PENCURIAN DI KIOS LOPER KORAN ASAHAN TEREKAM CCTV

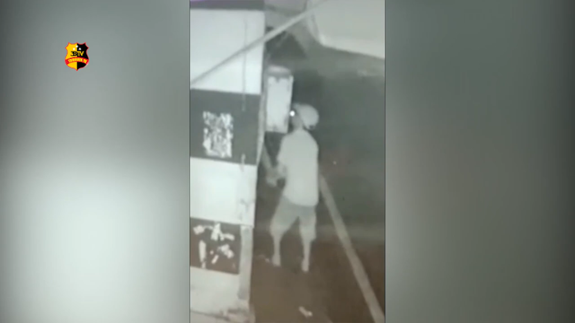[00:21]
Inilah rekaman CCTV milik warga Terlihat pelaku dengan menggunakan sebuah obeng dan sebuah senter berusaha membongkar pintu yang terbuat dari papan di sebuah kiosk lo perkoran di Jalan Diponegoro,